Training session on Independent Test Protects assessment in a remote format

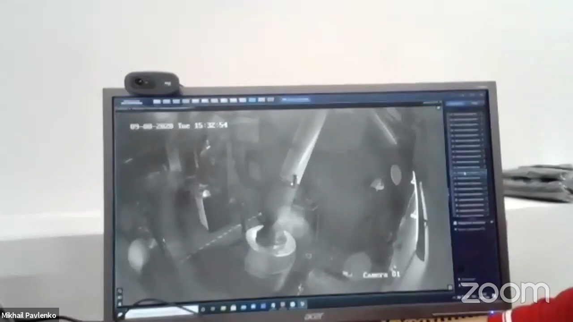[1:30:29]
So we can see the face of the competitor, we can see the hands of the competitor, we can see all the venue, we can see precisely everything.
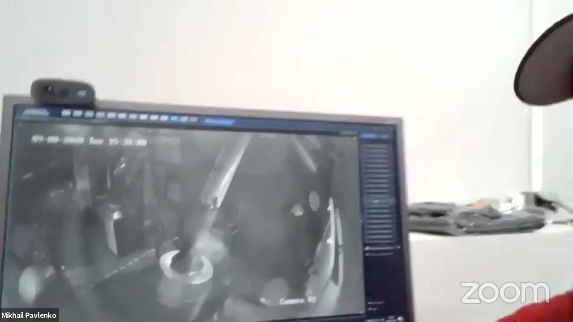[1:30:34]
And that's why we can be 100% sure that the competitor